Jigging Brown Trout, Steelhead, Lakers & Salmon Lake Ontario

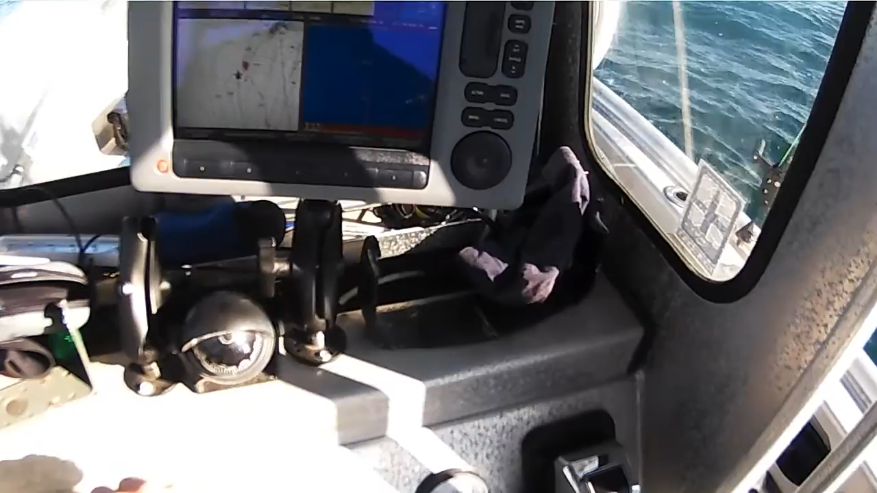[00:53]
You're going to have to play cat and mouse with him. Crank up, then drop back down. Crank up, drop back down. 88 feet. He came right up, he's going back down now. No, he's coming up. Somebody, he's coming up on somebody. He's coming up, he's coming up.
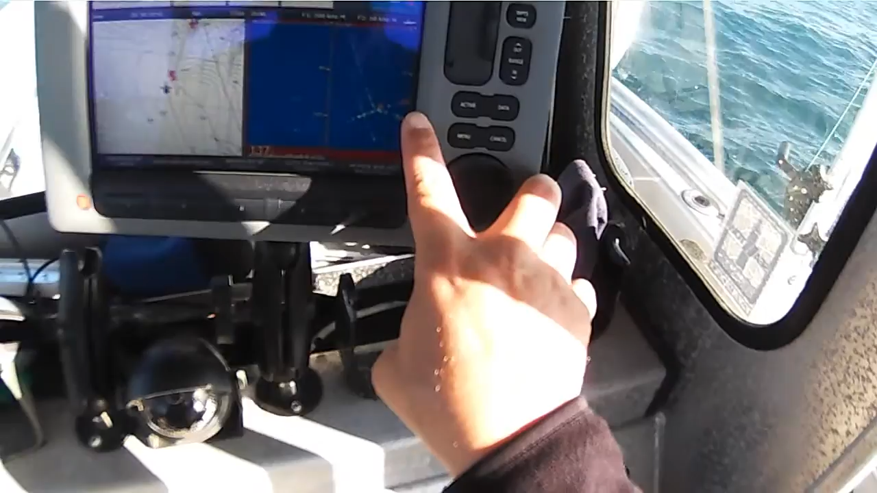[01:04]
There's a jig going down. He's going to clobber him in the head. There's a jig coming down. You're underneath him. Start cranking.
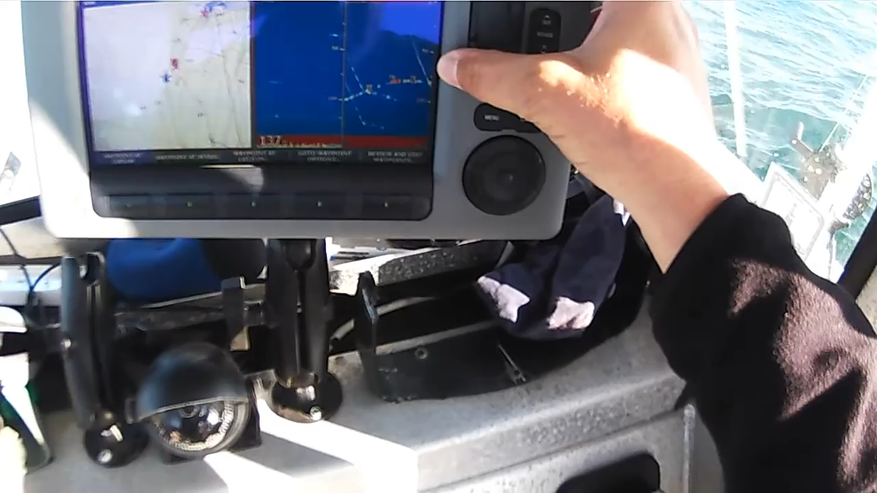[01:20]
Crank, crank, crank, crank, crank, crank.
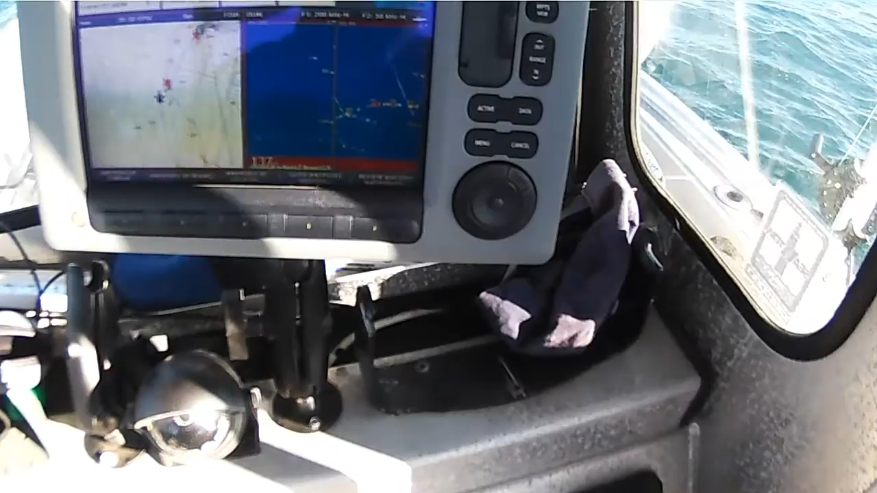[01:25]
He stayed there. Drop back down.
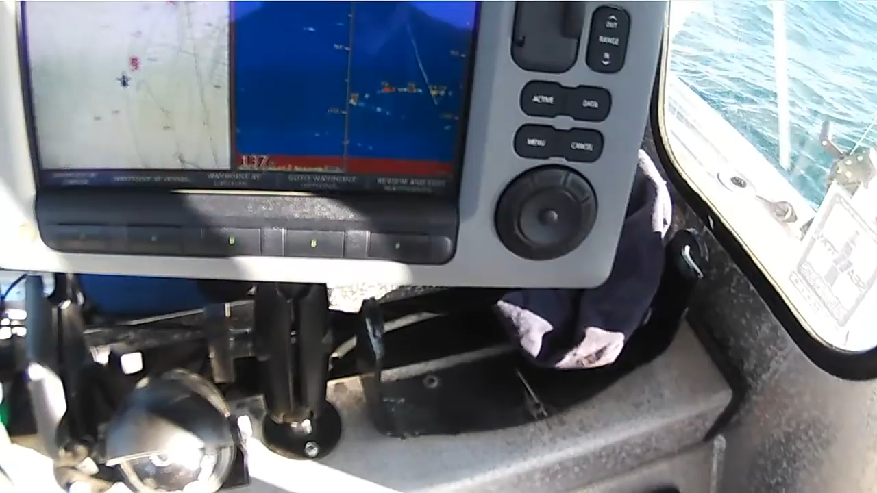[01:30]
You got another one coming up out of 100 foot.
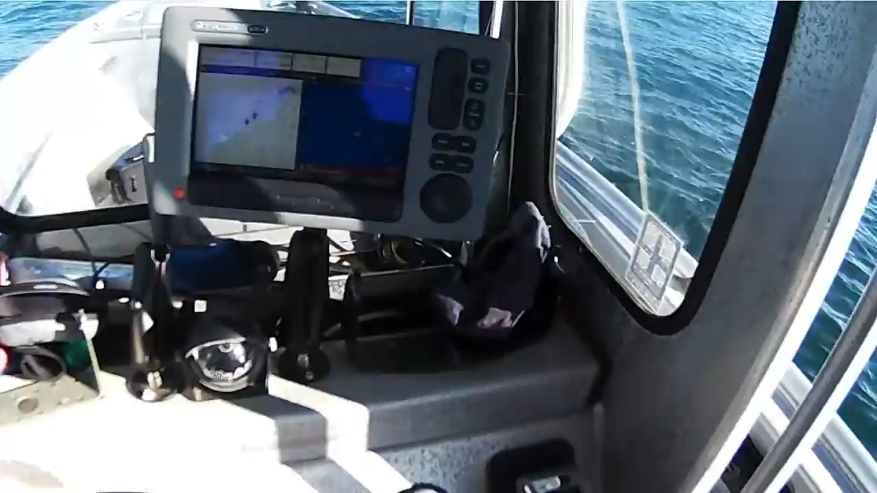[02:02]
Loaded at bottom. Loaded at bottom. Big red marks.